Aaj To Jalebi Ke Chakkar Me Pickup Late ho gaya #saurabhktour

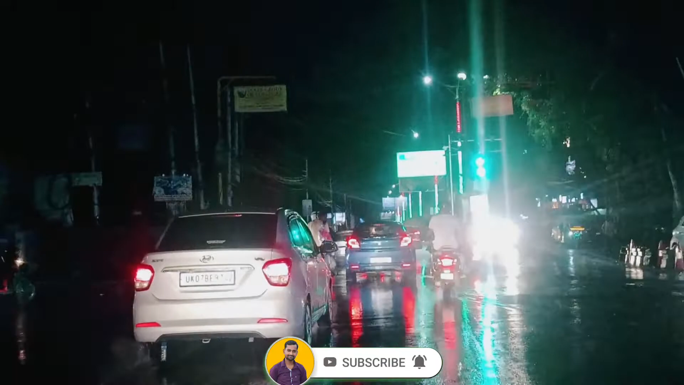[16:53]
कि यह देखो रात में जो देरादून लगता है ना मलब लाइटों के बीच में कितना खूपसूरा लगता है और एक तो बारिस हो रहे हैं तो फी बज़े से काफी वैदर भी क्लीन है और
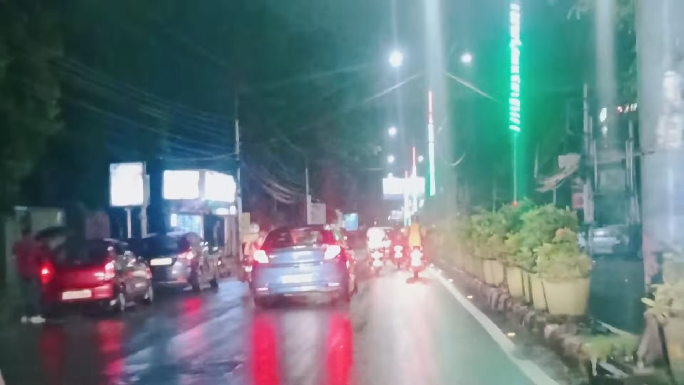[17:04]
अभी हम जा रहे हैं सर को पिक अप करने हमारे पास एक दूसरी बुकिंग आ चुकी है और उनको लेके जाना है मेरट तो अभी कोई आइडिया नहीं है अभी हम जा
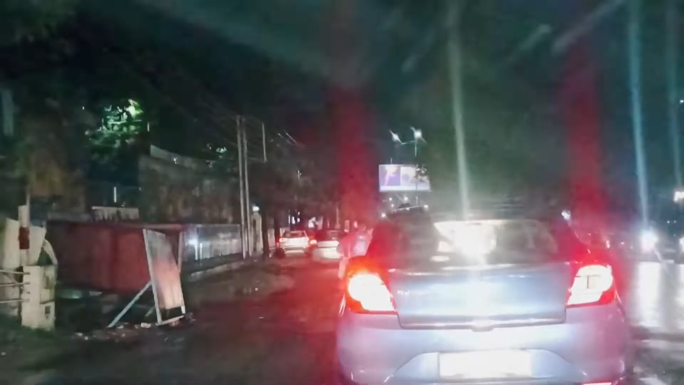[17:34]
हम खड़ेते सस्तदारा रोड पे वहां पर काफी हो रही थी यहां पर मुझे लग रहा है कि बारिस होके बंद
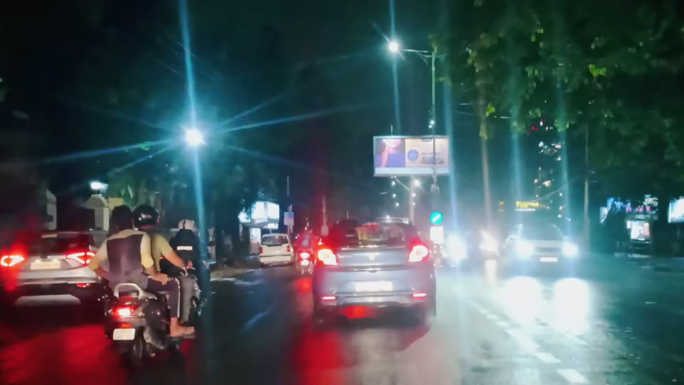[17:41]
हो गई है अभी पता नहीं हो सकता है आगे और होने लगे नहीं करवे looking दरादुन में करीं थीन वजे ने डॉप किया था तो तब से भार अभी रही है और अभी